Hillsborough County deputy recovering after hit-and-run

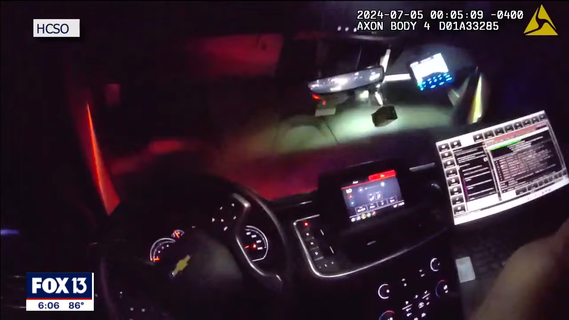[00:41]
Around midnight Friday, Hillsborough County Sheriff's Deputy Kaelin Hall tried to pull a driver over. On Bears Avenue, east of Nebraska Avenue, a black BMW.